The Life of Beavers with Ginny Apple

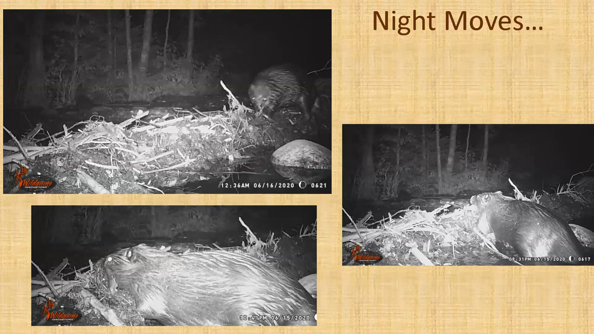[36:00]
with a wildlife cam at night so here they are working very busily on the dam pretty fascinating i think you see ones at 10 p.m ones at 9 p.m ones at 12 so they're working pretty much all night uh so you you might have seen them out at dawn and dusk but it is rare to see them gnawing trees or building dams because they do do that at night